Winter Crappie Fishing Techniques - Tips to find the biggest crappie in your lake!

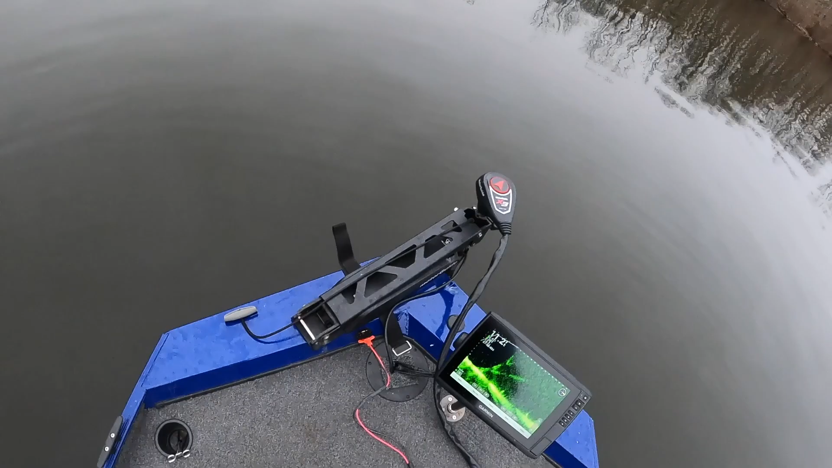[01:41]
Still got the stock trolling motor that came from the factory, Motor Guide X3. I just put this in, which I did a really kind of lousy installation video of, but that's the 106 SV, the Eco Map.
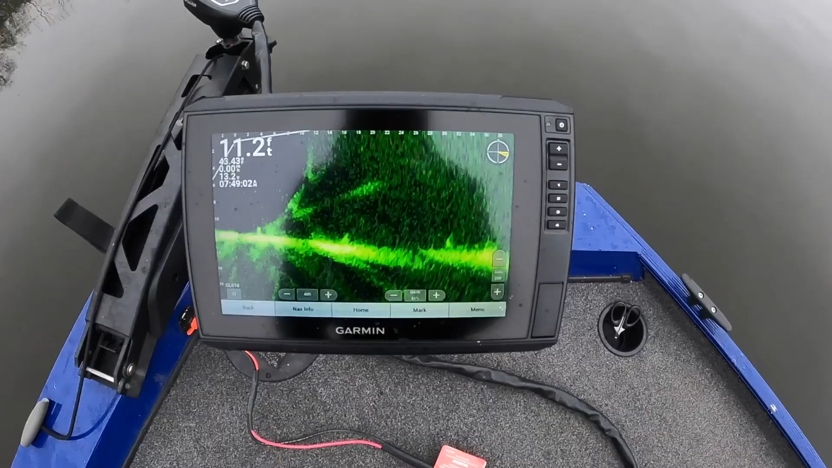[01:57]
And I have this mounted on a homemade mount.
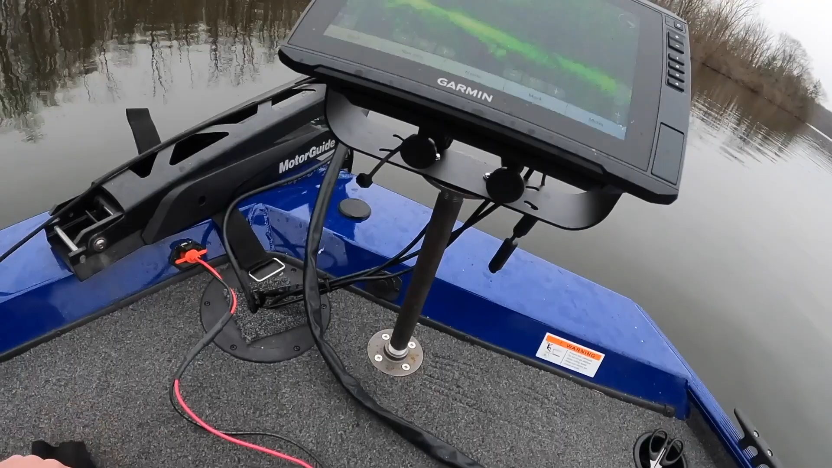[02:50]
and have the live scope up, you know, quite a bit higher. But I mean, I got good eyes still, so I don't have a problem seeing it down there. Plus, I wanted to have the ability to
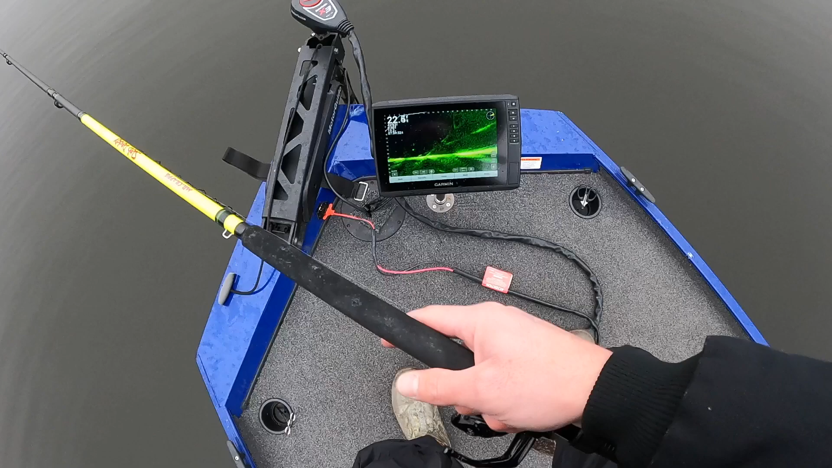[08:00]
But where there is bait, there is usually crappies. And I think the wind direction today is actually pushing more bait in here than normal. Because, I mean, let me get down on the ground here almost so you can see this.
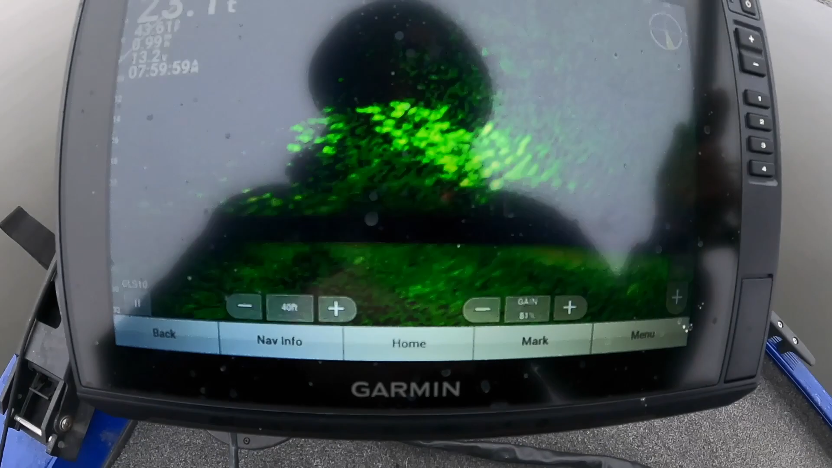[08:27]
Hopefully it's not glitching out as much, but I mean, just the whole bottom,
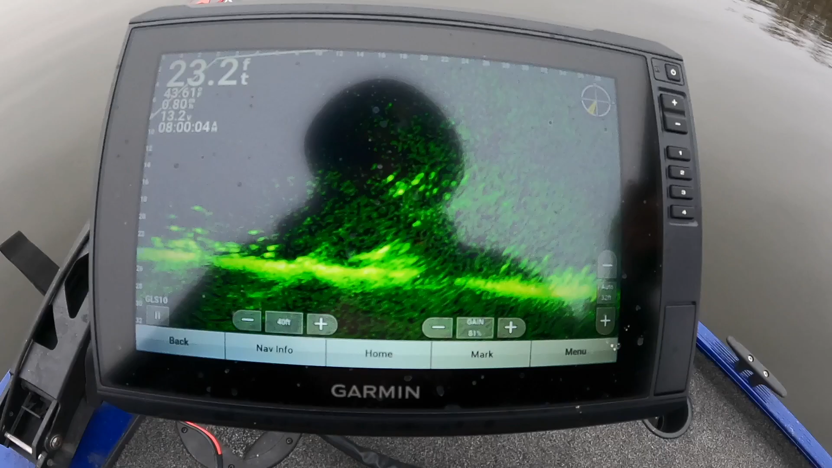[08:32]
On screen: depth 23.2 ft
whole top half of the screen, it's just full of bait right now. Oh, he got it. Oh, that's a nice one. That's a dandy to start the day. Oh, yeah.